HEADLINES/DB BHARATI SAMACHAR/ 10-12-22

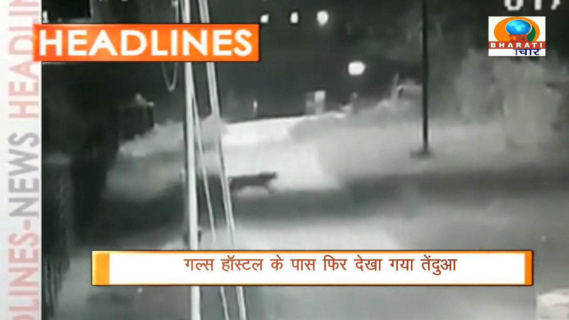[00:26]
कानपूर में राष्ट्रिय शर्करा संसान की गल्स हॉस्टल के पास फिर देखा गया तेंदुआ